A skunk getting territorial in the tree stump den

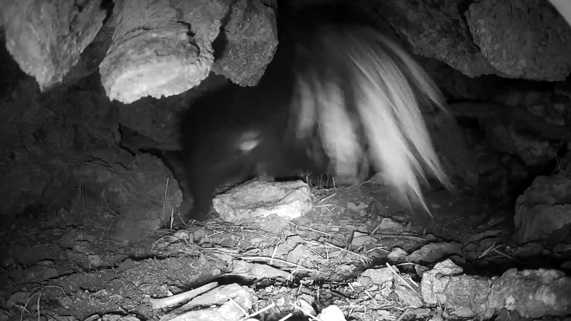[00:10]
I've been raining out some and comes in to scout things out and realizes that oh my gosh there's another skunk in here. It's the underground den that kind of everybody seems to use as their, at least as a vacation home. You know we get all sorts of critters of different varieties in this underground den here and the one skunk here that's in the picture right now had been in there for a couple of days.